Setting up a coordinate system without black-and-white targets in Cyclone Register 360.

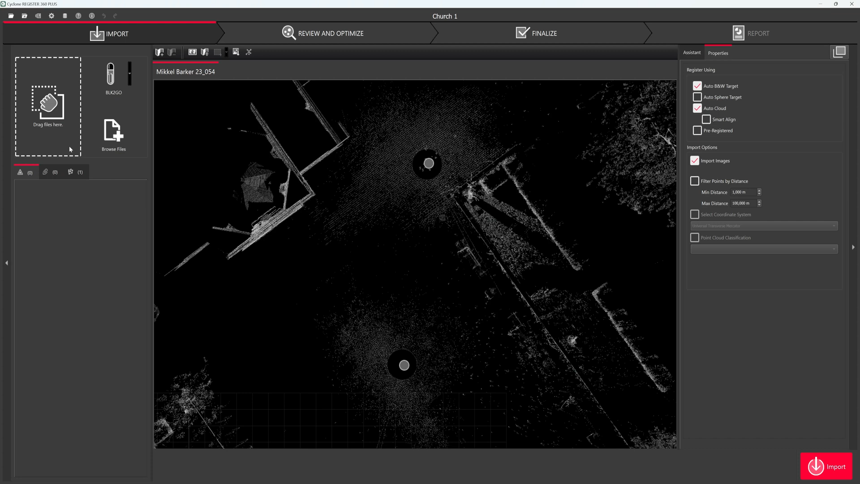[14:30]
and once i pressed import i have to press import again and i can i don't know if it has any effect but i can untick unmark auto black and white and then press import
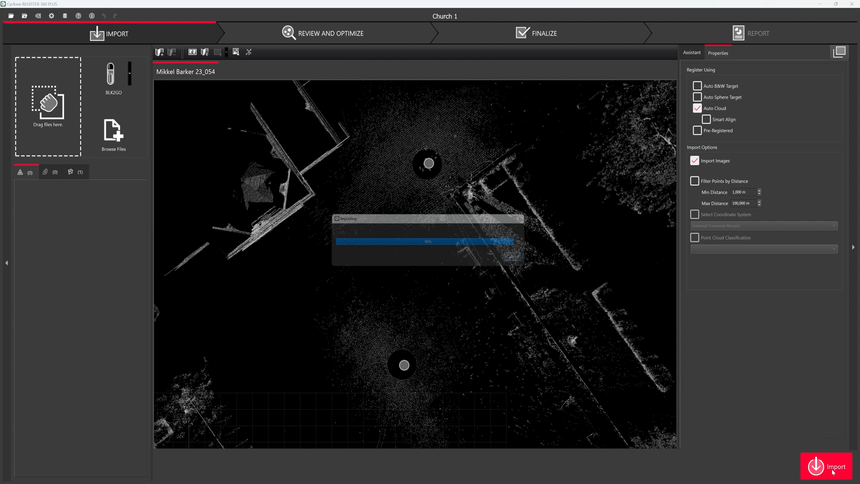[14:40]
and no setups were imported yeah i still have the two setups and it took me some time but the coordinate the three coordinates i have imported are actually hidden here or they are there and it says one two three
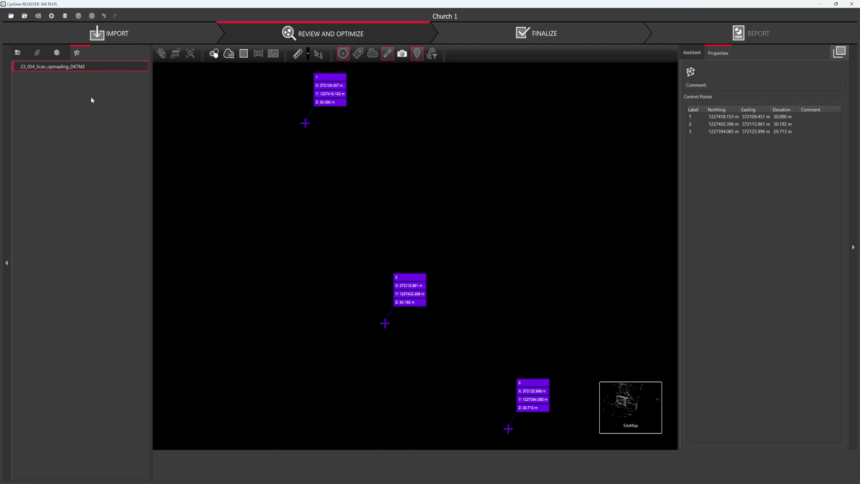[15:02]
and because i have named them they are now and well i can optimize the bundle but it's not
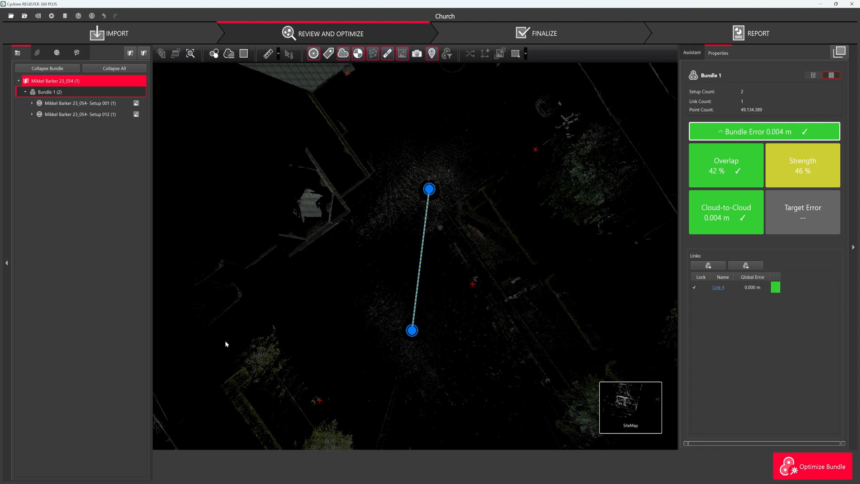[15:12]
oriented yet i have to right click on the bundle one and apply control matching point matching targets found and now it's oriented if we go back into the bundle i can optimize but it's all okay and
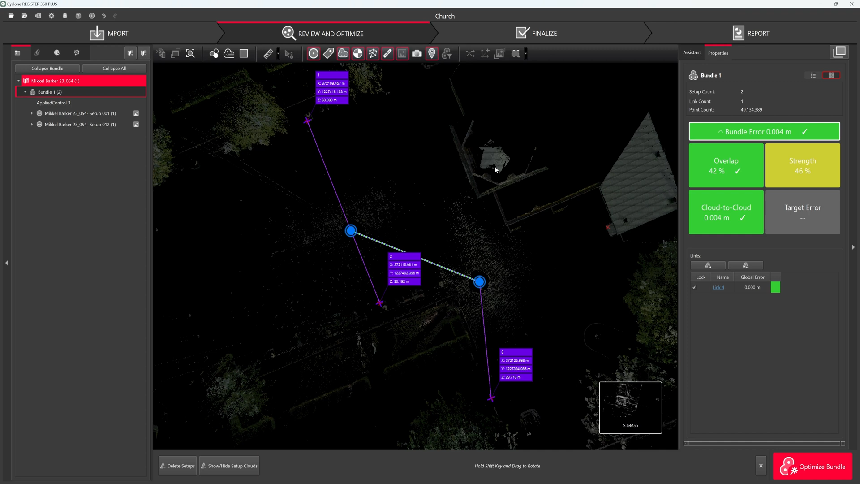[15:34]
now we just need to finalize so i'll press finalize and i have to press accept and accept and we're in the report